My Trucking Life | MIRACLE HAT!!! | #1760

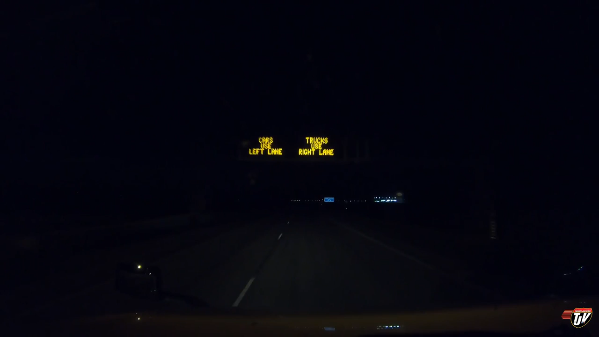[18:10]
As soon as I cross over into Canada, I'll have an extra two hours. So we'll have two and a half hours. And I just need one more hour to get to our yard. And then we're going to go home.
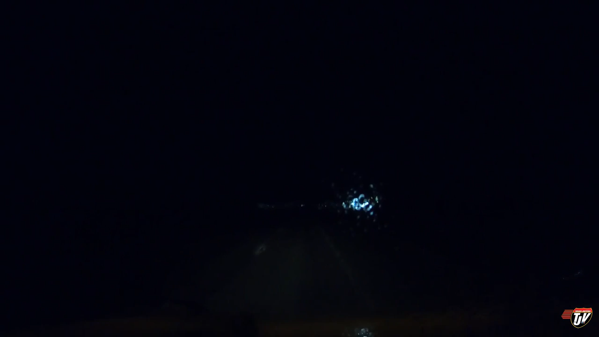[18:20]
Man, is there bugs out tonight? My half bug season. My clean truck. We're on at 929 North at 929 North. That means arrive at the Canadian border. All those lights up ahead, that's the Canadian border. I'll see you on the other side. Hey y'all. My name's Jake.